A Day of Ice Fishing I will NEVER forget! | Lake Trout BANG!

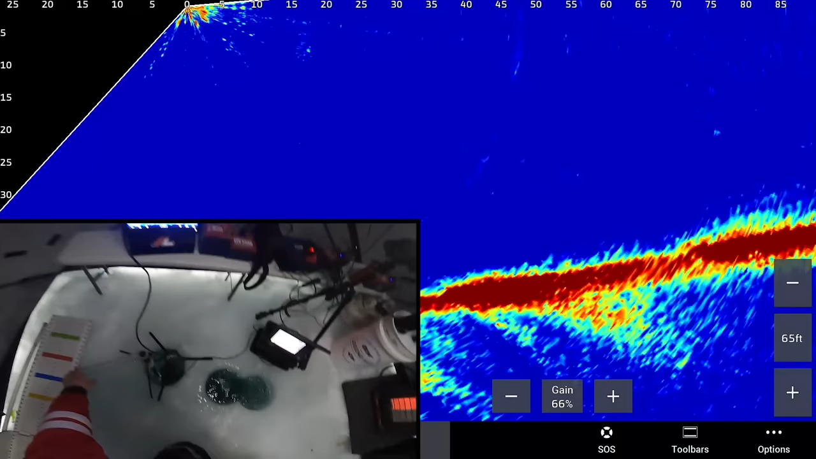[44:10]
Oh my goodness, was that ever amazing. And she's going where there. Look at her, she's like a rocket already. You can just see her outline. Come on, I lose her. Come on, I just saw her.
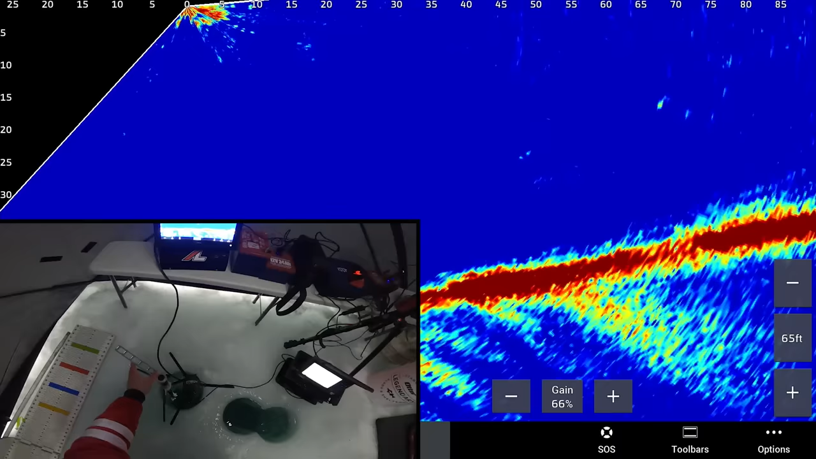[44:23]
You can see the vapor trail of her, like go all the way down. Right there. There she is. Oh.